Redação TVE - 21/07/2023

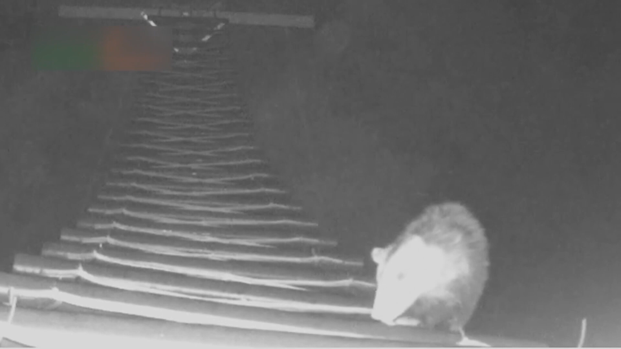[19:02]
gambás e outros mamíferos que atravessam a pista da RS-040, no município de Viamão.